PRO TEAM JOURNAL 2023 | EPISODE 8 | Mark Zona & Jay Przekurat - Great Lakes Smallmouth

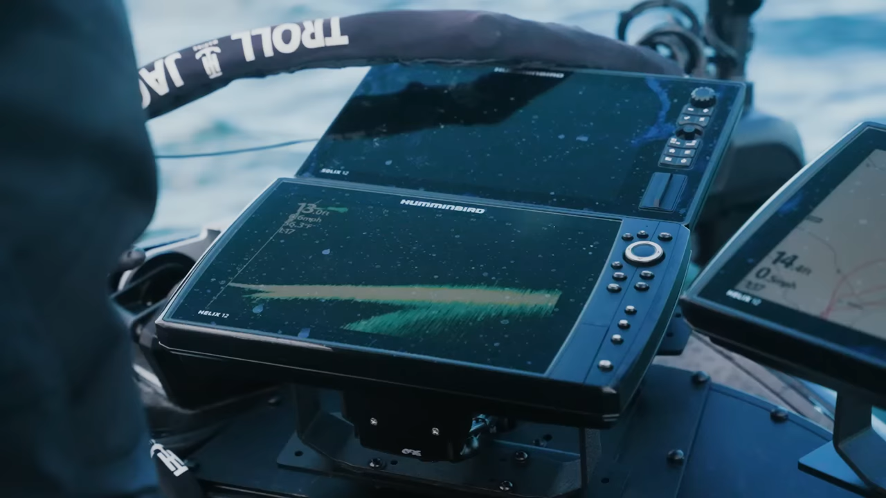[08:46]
Things started warming up and we saw a couple fish on forward-facing imaging and, you know, I hooked up with the first fish.